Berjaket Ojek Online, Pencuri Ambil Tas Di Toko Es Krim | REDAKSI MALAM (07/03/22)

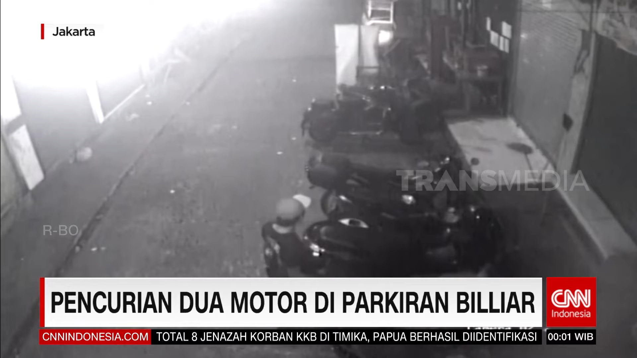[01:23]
Setelah melihat situasi di sekitar lokasi, dua pencuri membobol kunci kontak sepeda motor yang terparkir di tempat itu. Namun tak hanya satu, kawanan pencuri itu mencuri dua sepeda motor.